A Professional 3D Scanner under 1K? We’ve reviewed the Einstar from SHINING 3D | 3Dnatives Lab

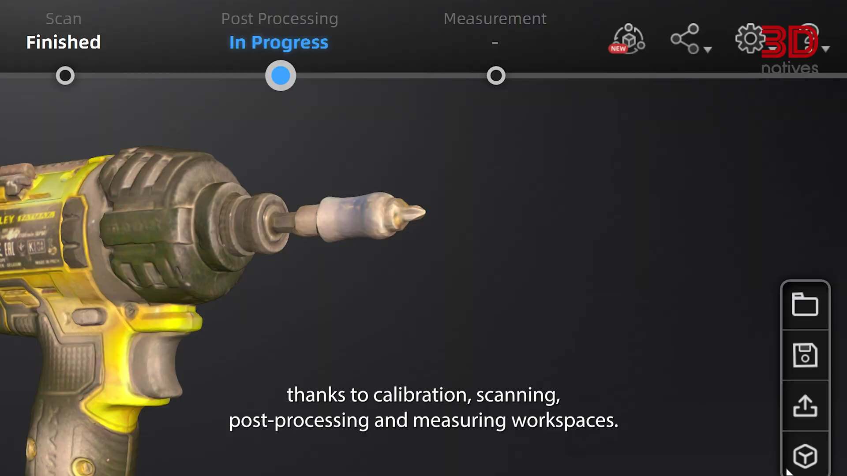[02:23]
All these workspaces represent different steps of the 3D scanning process and offer a lot of different tools to visualize, modify and optimize your 3D scans.
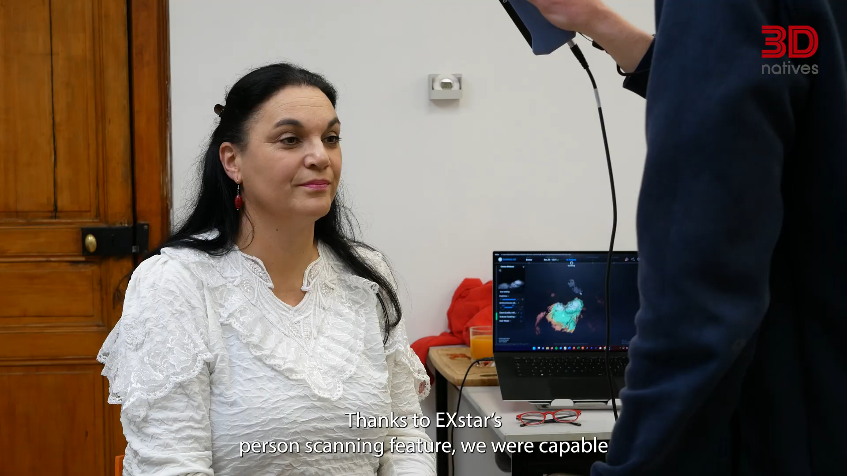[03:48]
Thanks to X-Star's person scanning feature, we're capable of doing torso or full scans of people in just a few minutes.
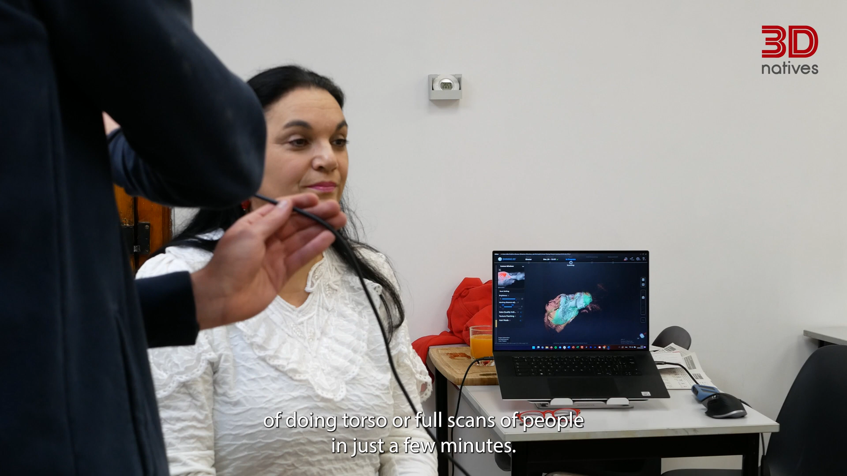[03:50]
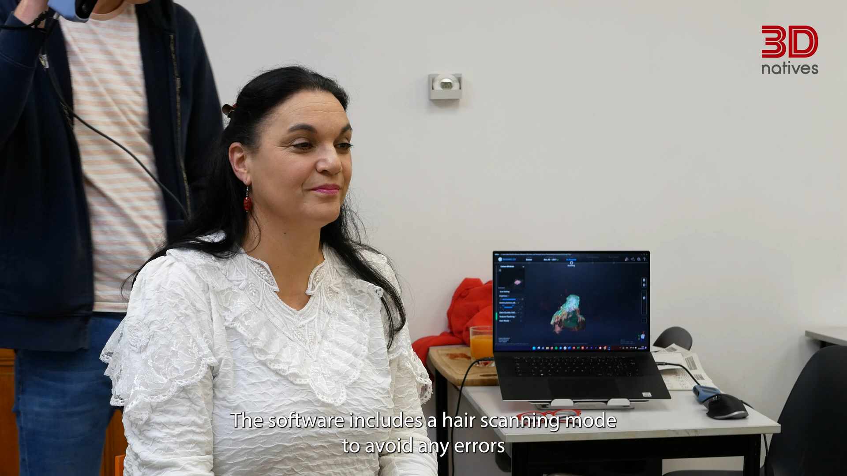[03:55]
The software includes a hair scanning mode, to avoid any errors, and the scanner itself is perfectly adequate for scanning people,
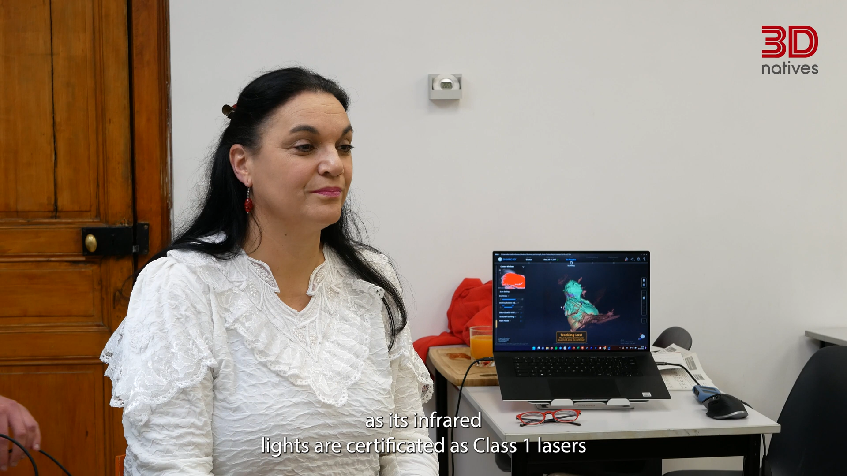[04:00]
as its infrared lights are certified as class 1 lasers, thus allowing the subject to keep his eyes wide open while being scanned without risking being blinded.